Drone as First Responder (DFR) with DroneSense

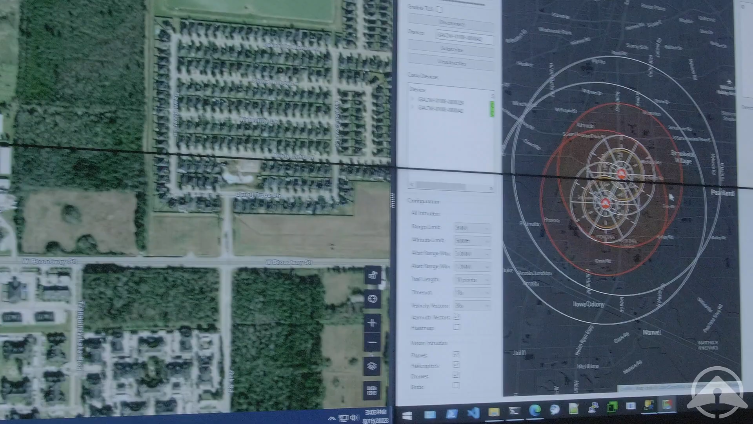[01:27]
integrations with real-time crime centers, and various airspace detection systems.
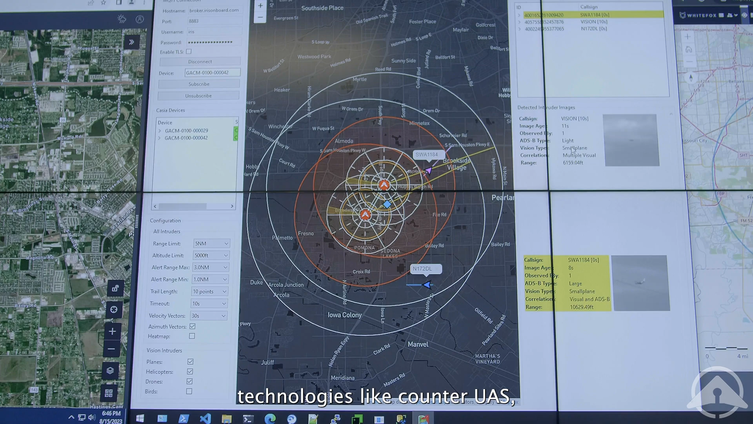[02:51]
drone and aircraft detection systems, real-time crime center.